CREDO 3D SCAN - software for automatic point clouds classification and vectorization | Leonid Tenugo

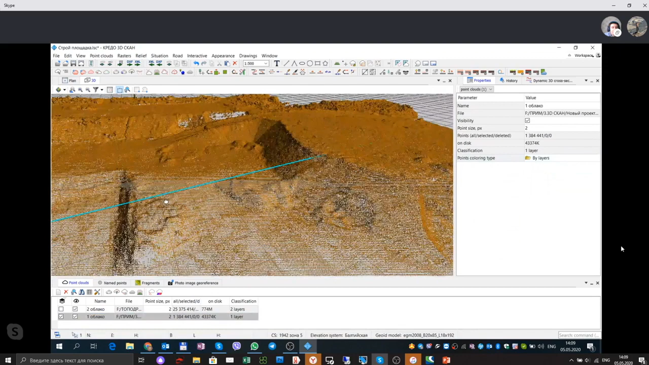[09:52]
Ну, к примеру, вот у нас два облака точек, сейчас мы одно точки разукрасим по другим цветам, ну, то есть It is possible to change point clouds color as well, and we have two point different point clouds,
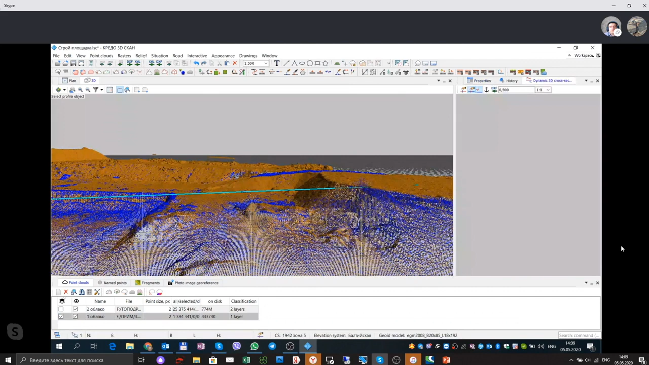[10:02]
and we can assign any color to the point cloud. И сейчас я покажу в профиле это же самое облако точек.
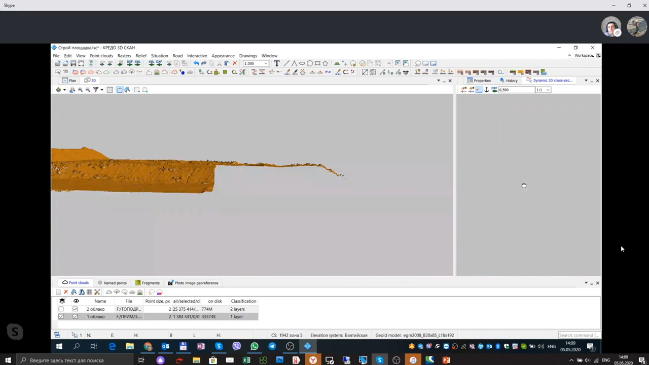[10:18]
And we can and we can create elevation model, and we can create
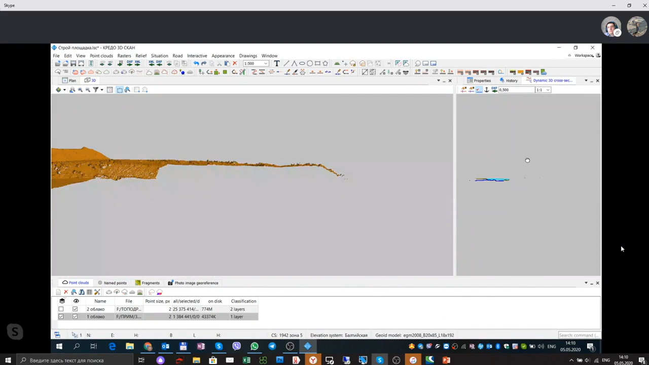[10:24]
we can measure slopes, everything we need. Ну, то есть вот это объект линейный созданный. Mm-hmm. And we can create and we can measure everything on the profile. We just draw the line and we can create profile of this terrain as well.
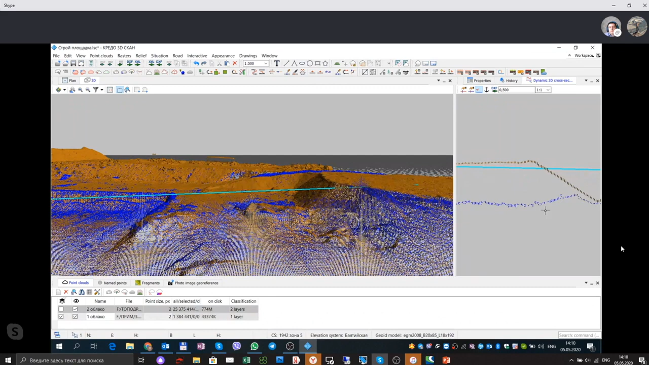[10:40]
Да, плюс ко всему можно изменять цветовую, выполнять цветовые изменения, mm-hmm. ну, то есть по цветам.
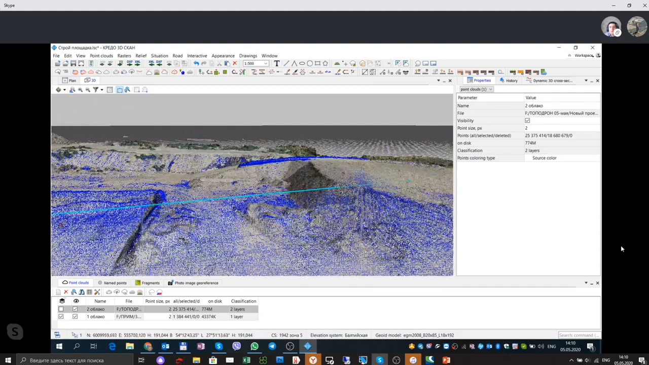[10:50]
И сейчас я покажу, к примеру, тоже автоматически, это подсчет объемов. And now we look at automatic volume calculation.
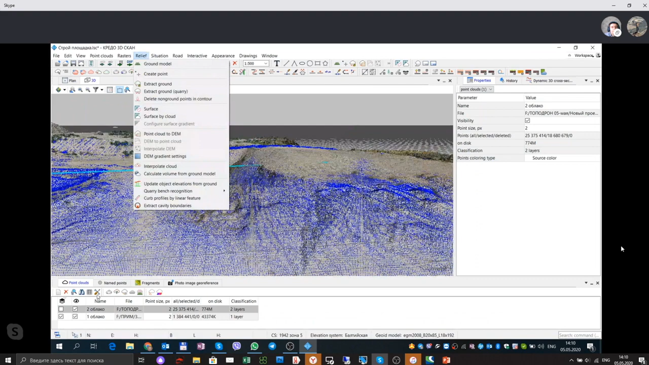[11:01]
То есть программа делает вычисление объемов по облаку точек.
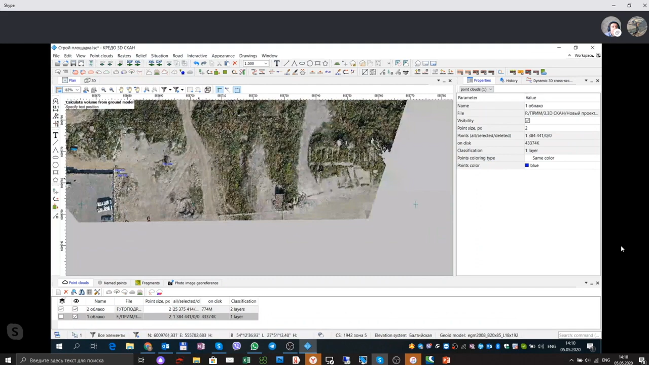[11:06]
Okay, and now software calculates volume on the basis of point cloud.
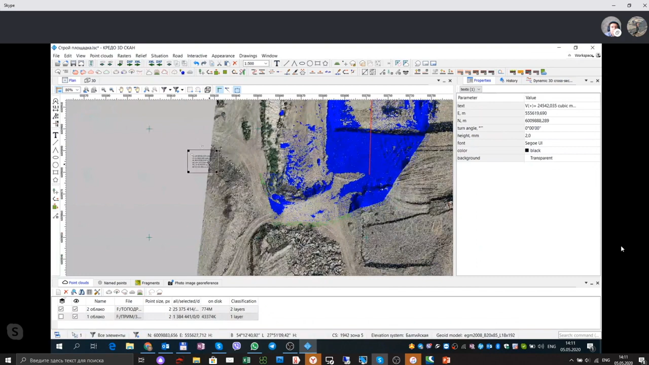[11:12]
Да, если в 3D посмотреть мы хотим,
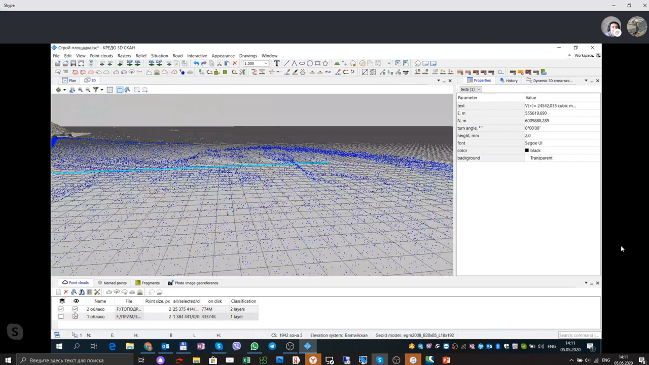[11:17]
как оно представлено, то есть где выемка, где насыпь.
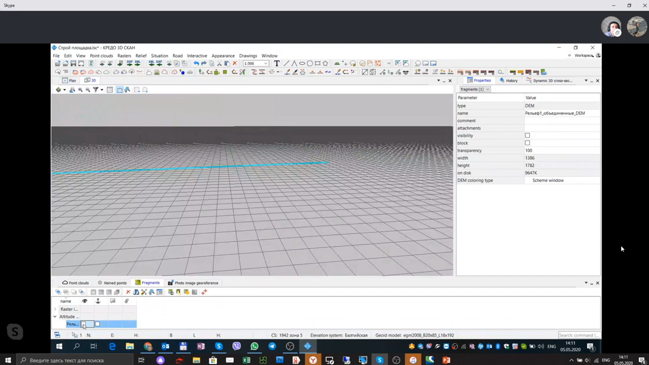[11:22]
And we can look at 3D model in 3D view where is the cut volume and where is the add volume.
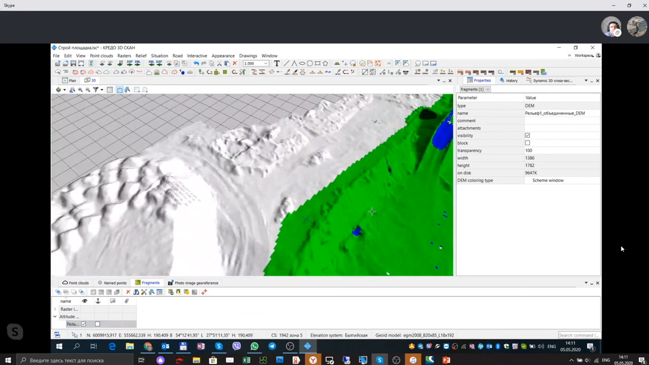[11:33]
Ну, это если, ну, к примеру, вот с таким объектом работаем. Сейчас я открою другой объект. Трасса. Mm-hmm.
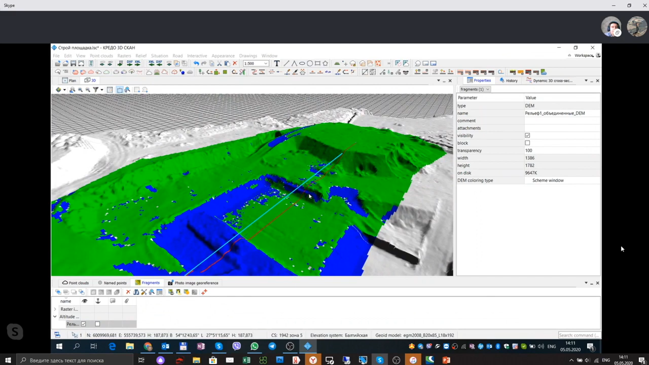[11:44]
And now we will show another one example of dataset for the linear object.